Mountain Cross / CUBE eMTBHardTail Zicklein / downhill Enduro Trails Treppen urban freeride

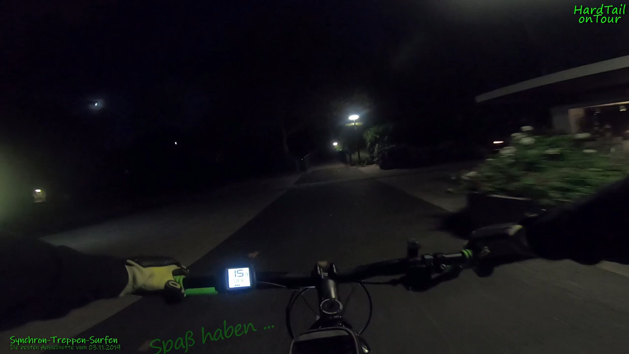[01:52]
Da ist allerdings dunkel, ich sehe nichts mehr. Fahr! Mann, bremst doch nicht immer ab, ey!